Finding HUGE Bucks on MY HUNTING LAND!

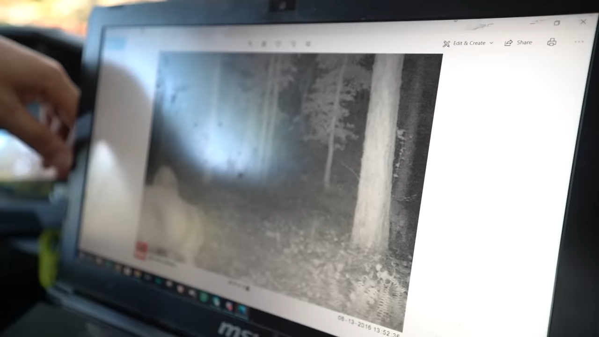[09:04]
Yo, homegirl thick. Homegirl got that ass. Oh, yeah, somebody needs to shoot him.
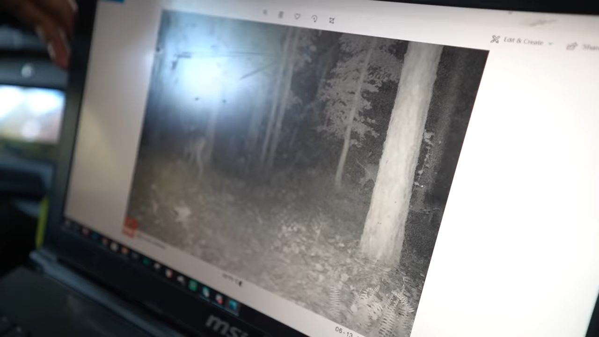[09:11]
Oh, look how fat he is. Somebody needs to shoot that deer.
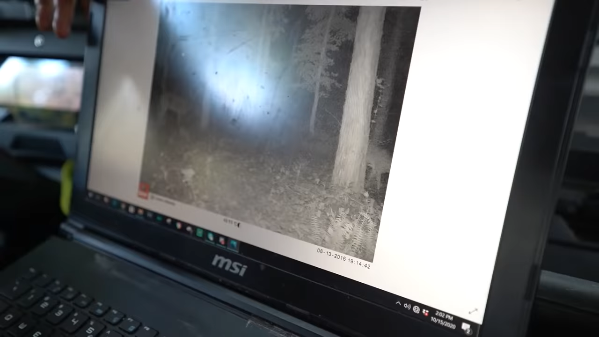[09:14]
Oh! That deer was here last year.
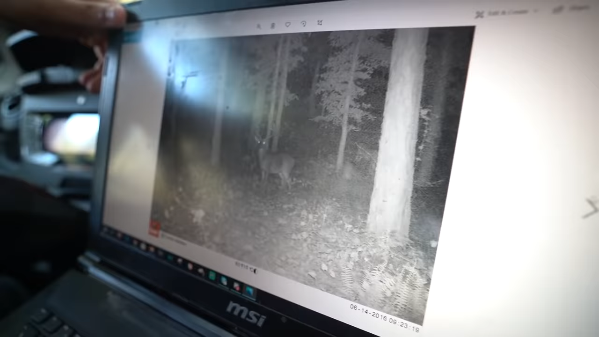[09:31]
Holy. That one could be on the list. That's that 8-point. Is it really? Yeah, that's that 8-point. He looks pretty good in that picture.
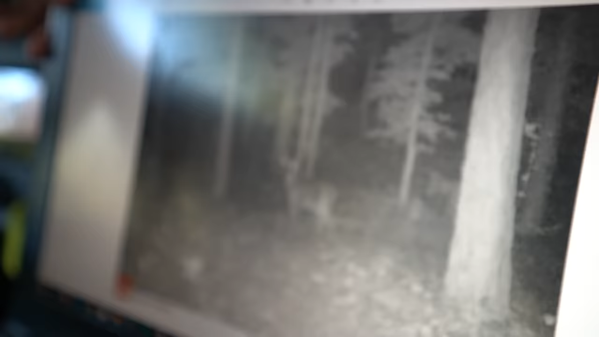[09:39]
Woo. Looking pretty good there, boys. Oh yeah, look at that G3, dude.
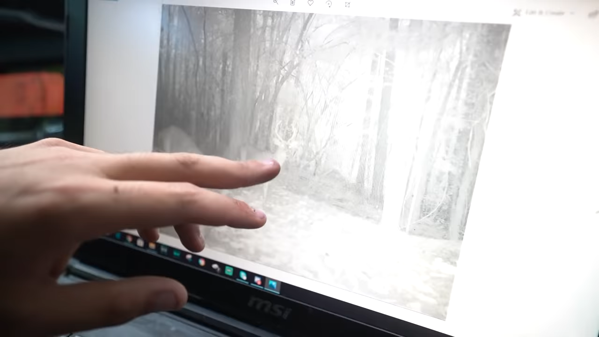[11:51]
Oh. That is a trophy spike right there. I'm gonna shoot the, look, he's a 2 or 3. Look how big his body is. That's not a first rack. Look at him. Oh, spike.